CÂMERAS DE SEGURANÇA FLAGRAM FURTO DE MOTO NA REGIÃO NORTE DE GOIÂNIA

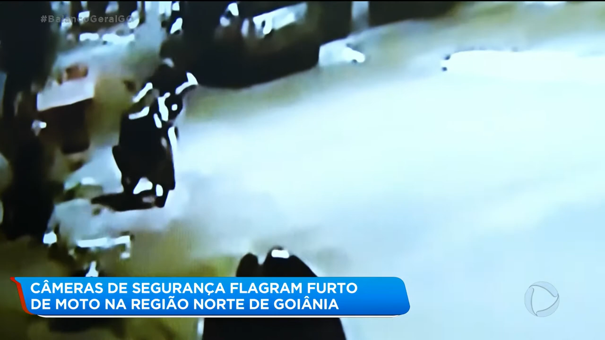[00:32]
Menos de dois minutos depois, esse homem apareceu e furtou a moto. Ele não utilizou chave-micha comum nesse tipo de crime. Veja que ele saiu empurrando a motocicleta, avaliada em R$ 7.500.
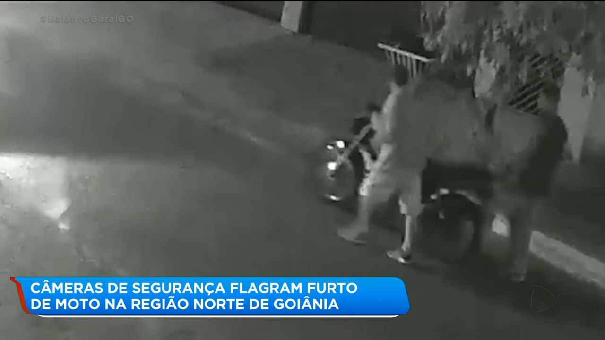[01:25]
Não se sabe se três criminosos participaram do furto ou um deles trocou de roupa, já que na imagem que mostra a moto sendo furtada, o bandido está de camiseta preta, com mangas curtas.